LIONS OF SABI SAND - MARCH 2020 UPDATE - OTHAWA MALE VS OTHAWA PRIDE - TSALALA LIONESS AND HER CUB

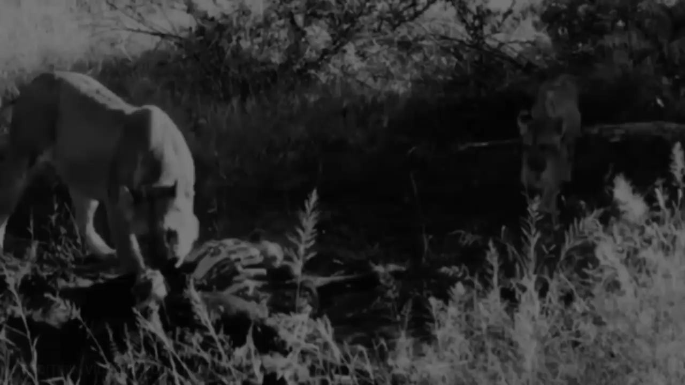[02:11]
Over in Londolozi, Salala female and her little cub narrowly escaped from hyenas. Lioness hunted down wildebeest and was feeding along with her daughter when hyenas arrived.